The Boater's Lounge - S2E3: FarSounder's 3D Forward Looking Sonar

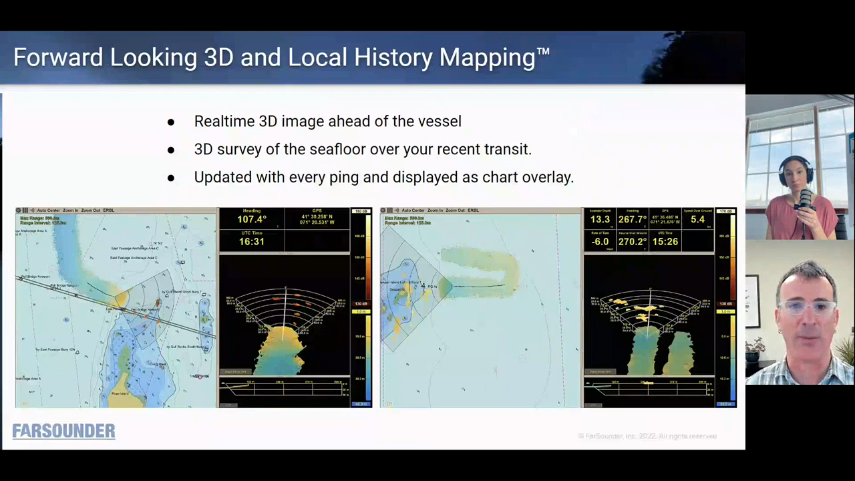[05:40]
map that i mentioned and this is obviously great for when you're returning to a location where you've been before or if you're going to anchor somewhere that's not an official anchorage you can do a quick anchor survey and then drop the hook in the middle so that when you're swaying with the tides and the currents and the wind you can see where your stern is relative to any of those shallow areas that you may have uh mapped in that survey and what's really exciting is
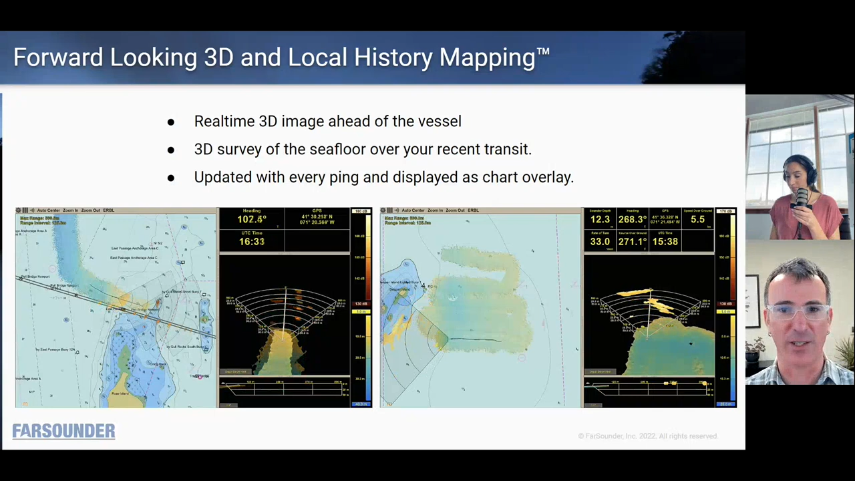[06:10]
we're working with some of our customers to actually get this off of their boats and get it into the global community for seabed 2030